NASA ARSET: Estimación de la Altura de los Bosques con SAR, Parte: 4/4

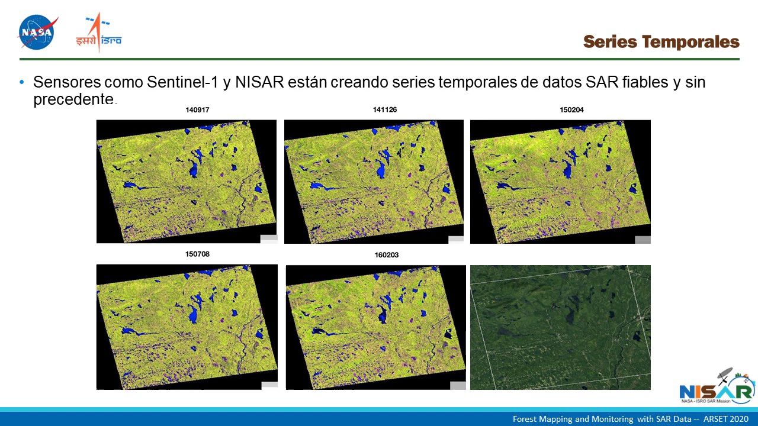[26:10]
en la superficie de mes a mes y de año en año. Así que esta es una serie multitemporal de esta área. Ok, aquí tenemos un ejemplo de algunos análisis de series en tiempo que podrían hacer.
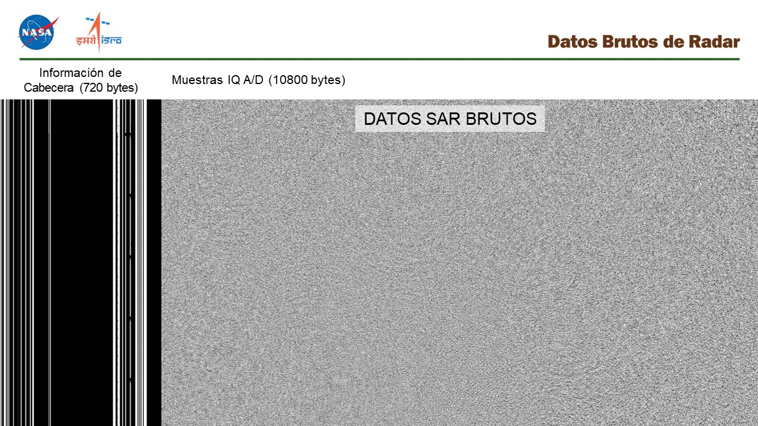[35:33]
a su vez se graba lo que sucede en el eje horizontal de esta imagen esto parece ruido y de hecho así es como se ven los datos crudos de SAR o de nivel 1.0 y se requieren algunos conocimientos para convertirlos en imágenes normales
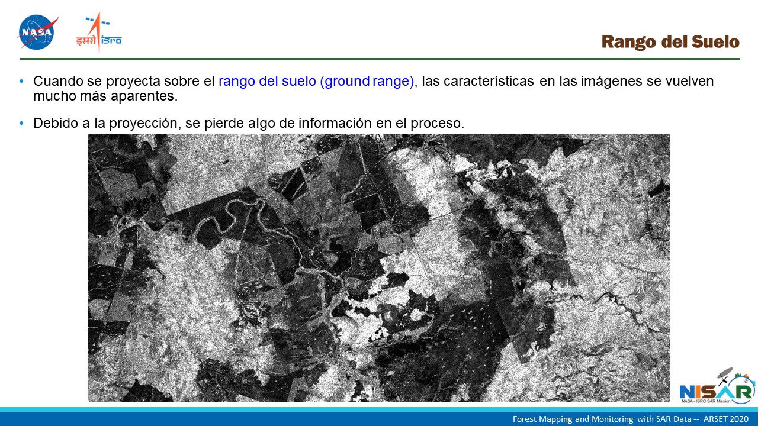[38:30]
y todo tipo de cosas en esta imagen y entonces ya a este nivel tenemos una imagen que es útil y que se puede utilizar para hacer análisis así que toda esta discusión ha tenido mucho que ver con lo que ocurre en el lado izquierdo de esta gráfica donde vemos una sección transversal del radar de una imagen de un volcán en Hawái probablemente hayan oído hablar sobre el uso de radar para mapear la topografía en la misión del transbordador espacial SRTM la cual creó mapas de topografía de una gran parte del mundo como la que vemos aquí en el medio
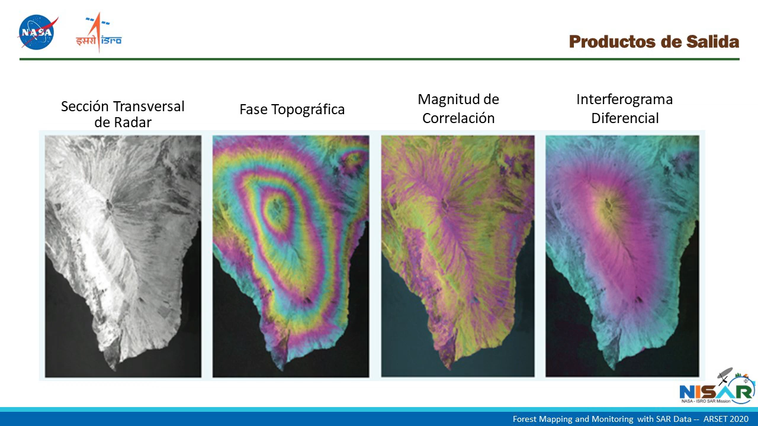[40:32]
en pequeñas cantidades como aparece en la figura a la derecha donde vemos una firma bien fuerte llamada la interferografía interferograma diferencial hace un momento usamos esta figura para comenzar a hablar acerca de cómo se obtienen los datos en este caso
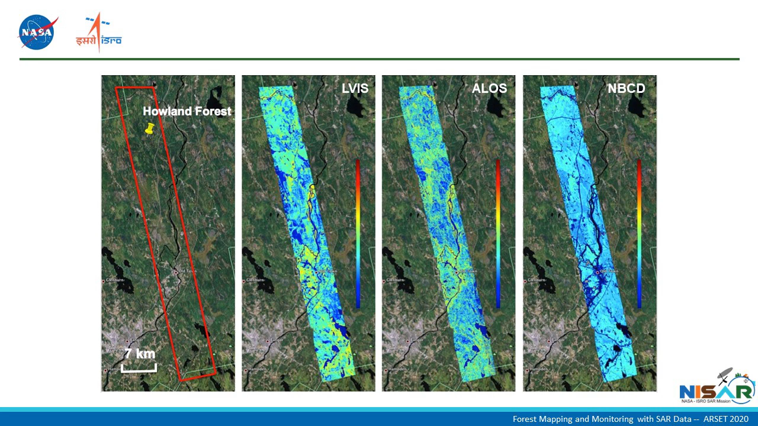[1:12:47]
muestra la comparación entre los diferentes conjuntos de datos
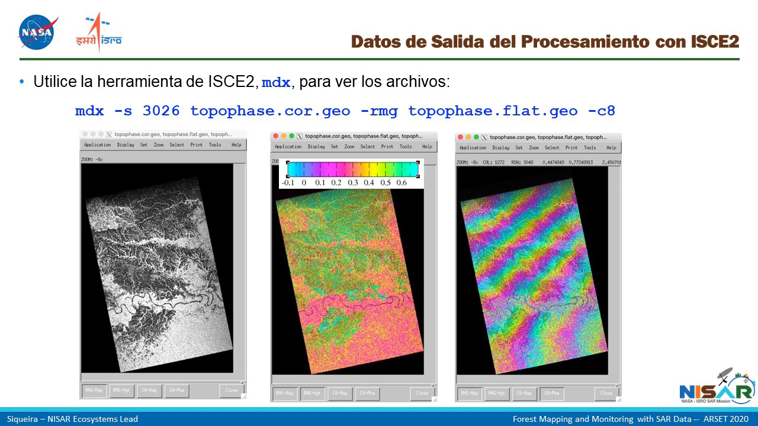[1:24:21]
computadoras y se llama mbx y este es el comando que pueden usar para mirar o visualizar los datos